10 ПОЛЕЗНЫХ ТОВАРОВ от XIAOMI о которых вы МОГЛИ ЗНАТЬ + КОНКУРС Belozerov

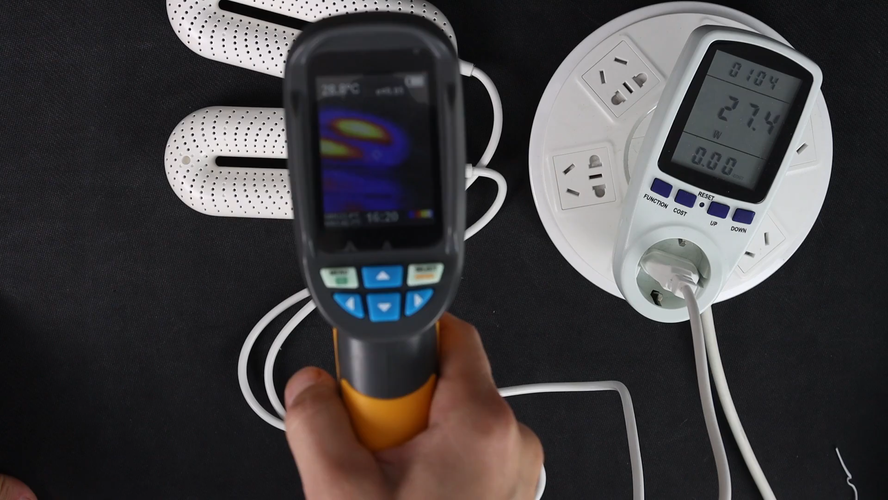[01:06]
Внутри расположен нагревательный элемент с терморегулятором. Это, кстати, новые кроссовки Миджа 4-го поколения.